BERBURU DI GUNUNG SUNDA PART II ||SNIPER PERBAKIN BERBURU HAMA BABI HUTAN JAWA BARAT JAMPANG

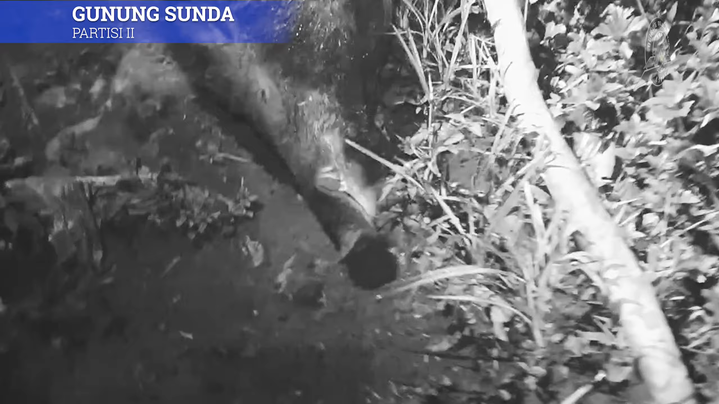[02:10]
Wah, waduh. Ya, buruk aja, Pak.
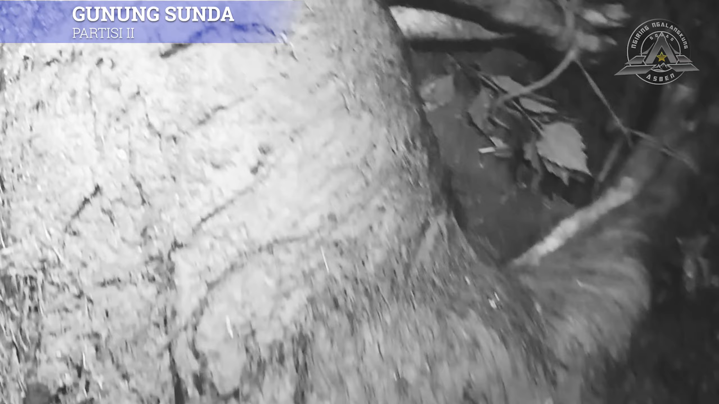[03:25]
Ya leutiknya, Pak. Net ieu hayang dikitukeun mah. Ba andi talina hiji suku ieu ka dieu.